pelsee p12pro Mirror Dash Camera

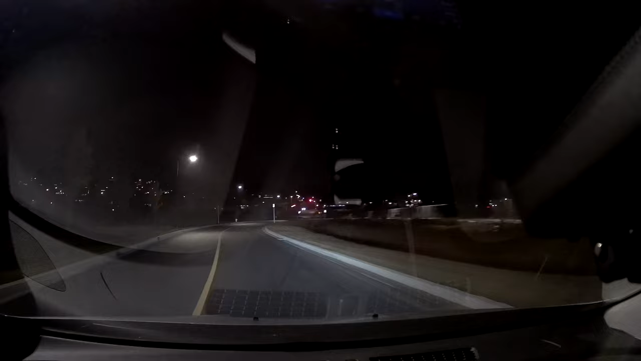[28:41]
I turned the sound on, but I ended up with lots of noise. All that noise you hear, that racket, is actually that's the defroster running, and it's really bringing the sound of the fan up to the point where it's almost unbearable. I think most of that noise is probably, I'm going to kill the sound here because this is just getting unbearable,
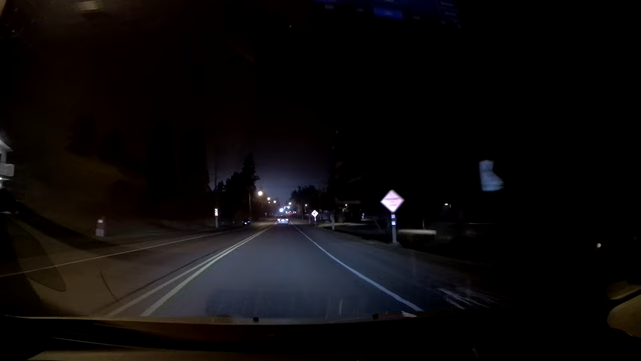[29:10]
but most of that noise is coming from the actual air from the defroster blowing right on the microphone. There, that's a little better. No dash cam I've ever tried actually has very good sound. They all are pretty atrocious. This one here, just where it's mounted, it just so happens that I had the
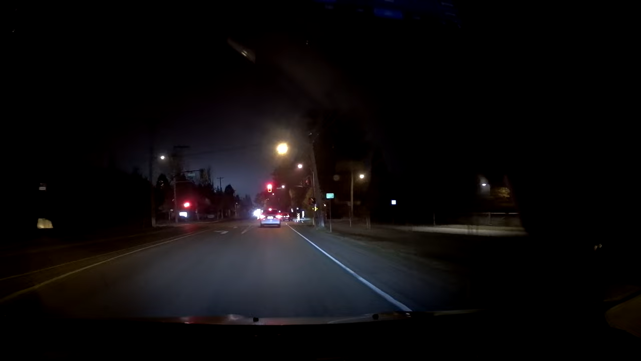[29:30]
fan going because the window was fogging up. It's nighttime, and we get fog. You can see the fog around the street lights, right? And even some on the window. The windows are frosted up a bit. But I had the defroster running on high, and the vent, I guess the actual air circulating over must have been blowing right on the microphone on the front of the camera, because man, it sure made a lot of noise on there. But the sound quality off of dash cams never is very good, and which is fine.
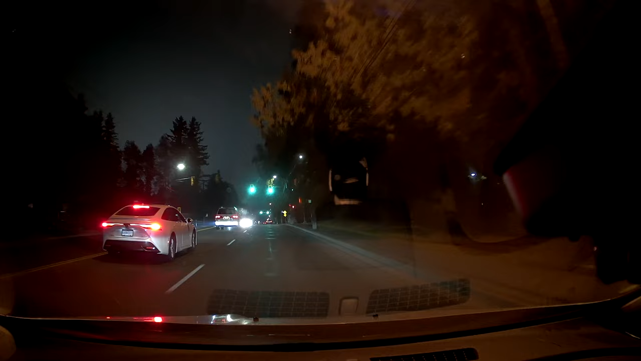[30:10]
I know that I normally do. I don't normally have the sound recorded. This was recorded in November. It was around 8 o'clock at night. Pitch black. The light you see in the sky is just light from the city reflecting and light from the playing field and stuff. But it is really dark. It looks a lot brighter on camera than it is. And it's actually very good. I'm going to let this play out as I drive through the town section so
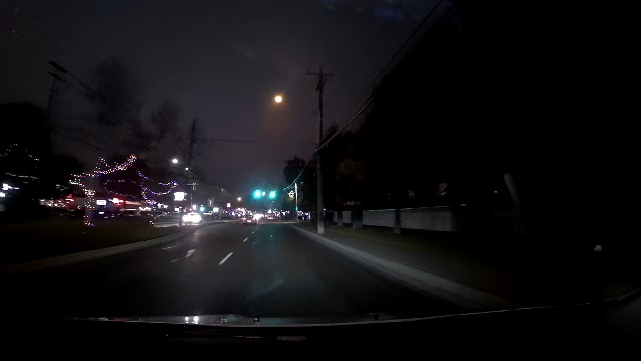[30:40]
we can observe how it performs with oncoming headlights and so forth. And then we'll do the same section from the rear camera, and then we'll end this one. And I'm just going to shut up now and let you guys just look at the picture.